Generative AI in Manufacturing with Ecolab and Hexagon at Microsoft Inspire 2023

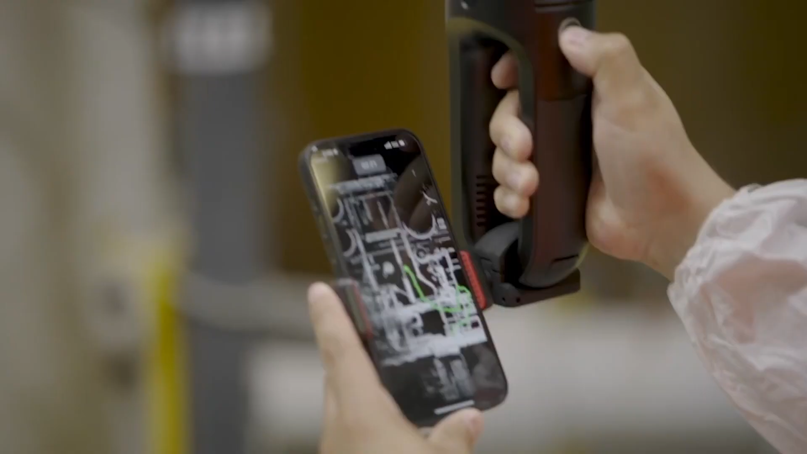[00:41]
It's taking millions of laser measurements real time. It's taking photogrammetry.
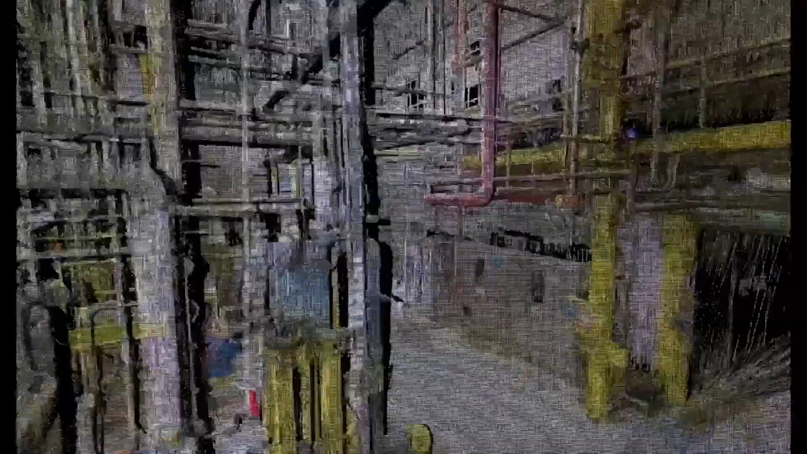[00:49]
It's slamming it all together and I get this incredible high fidelity twin and representation of the space.